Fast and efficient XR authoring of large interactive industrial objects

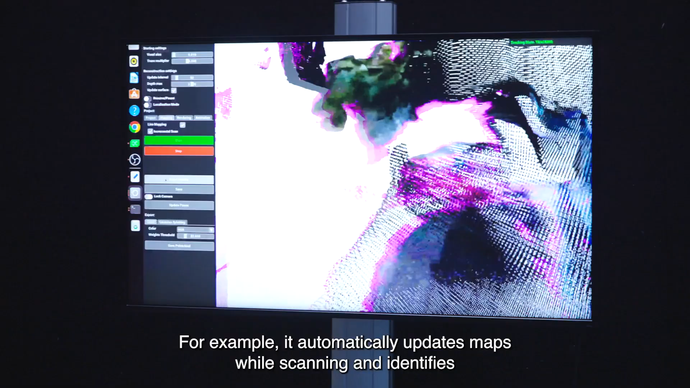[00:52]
For example, it automatically updates maps while scanning and identifies previously visited locations, detects object and semantics via machine-learning-based object detectors,
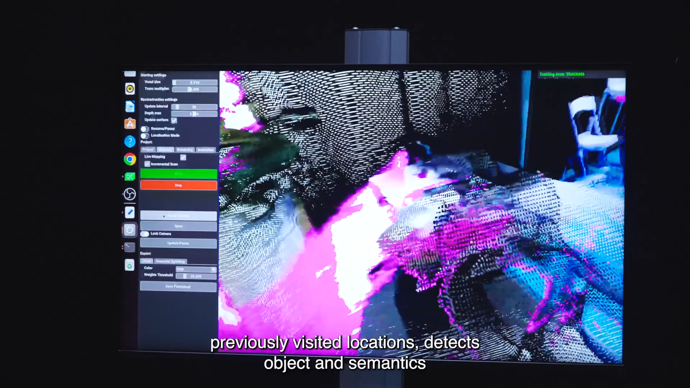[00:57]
identifies humans,
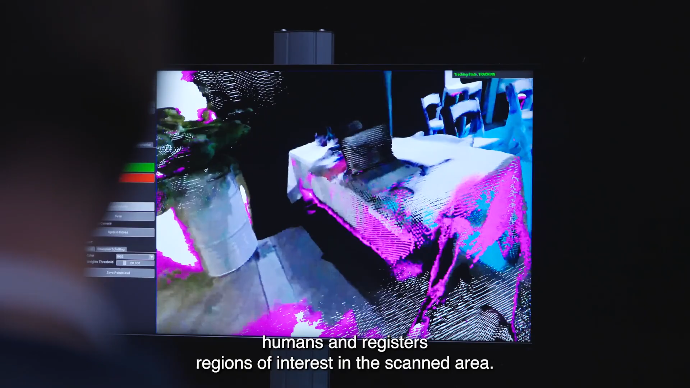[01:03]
and registers regions of interest in the scanned area,